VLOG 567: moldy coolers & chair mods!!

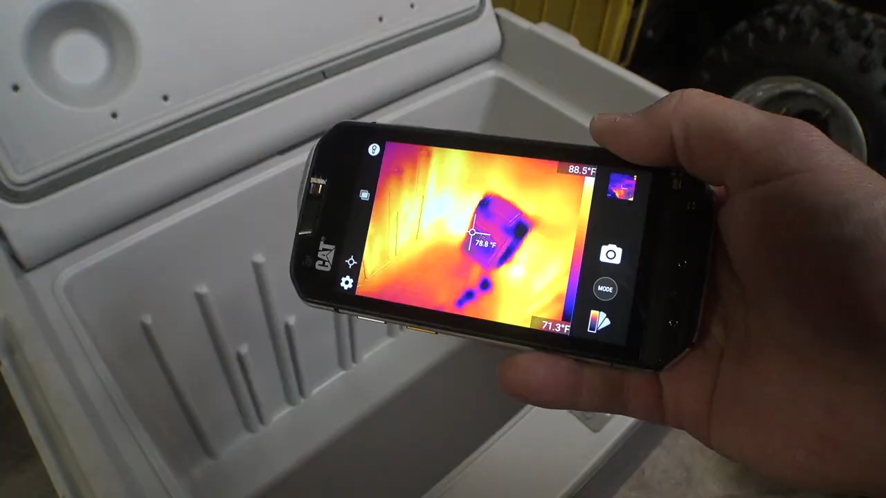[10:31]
On screen: scale top 88.5°F, scale bottom 71.3°F
Oh yeah, there we go. Look at that. Now that there's air circulation, it's actually starting to get cold.